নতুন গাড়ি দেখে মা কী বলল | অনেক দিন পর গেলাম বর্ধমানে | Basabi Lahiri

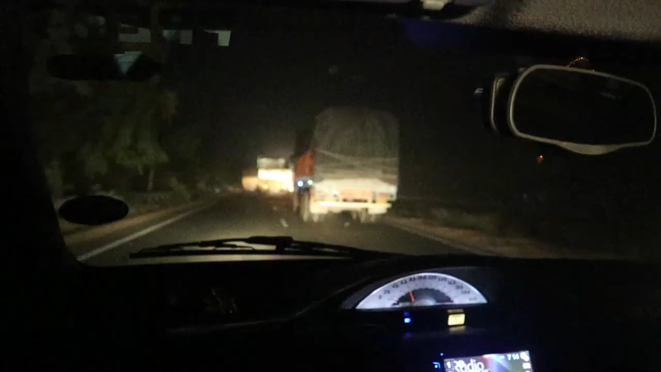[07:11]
বাইরে দেখে বোঝা বোধহয় যাচ্ছে না যে কি প্রবল ঝড় উঠেছে। আমরা যখন বর্ধমান থেকে স্টার্ট করেছি তখন
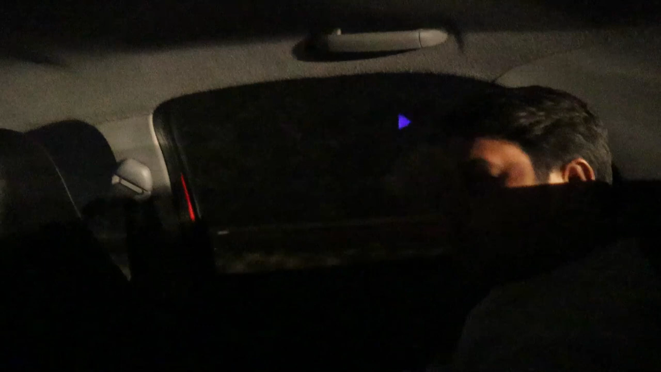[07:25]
মোটামুটি বেশ ভালো কালো হয়ে এসেছিল আর কি, সন্ধ্যের মুখে আকাশ,
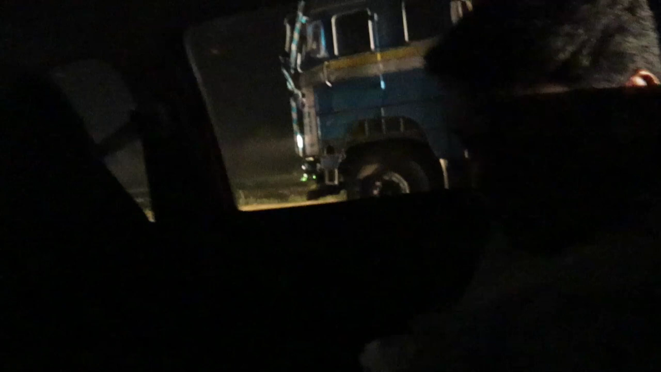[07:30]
কিন্তু তবু বোঝা যাচ্ছিল যে ব্যাপক কালো হয়ে এসেছে এবং তখনই বিদ্যুৎ চমকাচ্ছিল। আমরা সেই সময় বেরোই আর আমরা স্টার্ট করার কিছুক্ষণ পরে বৃষ্টি শুরু হয়েছে, যদিও আমরা বৃষ্টি পাইনি।
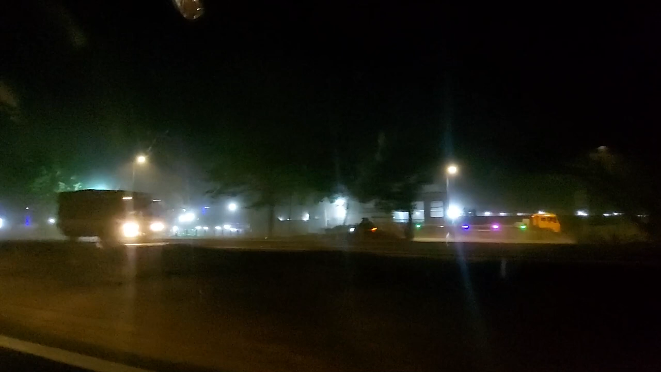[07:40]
বোঝা যাচ্ছে কিনা জানি না, বাইরের এই যে পুরো ধোঁয়া ধোঁয়া ব্যাপারটা সবটাই কিন্তু ঝড়ের জন্য। এরকম ঝড় আমি কখনো দেখিনি।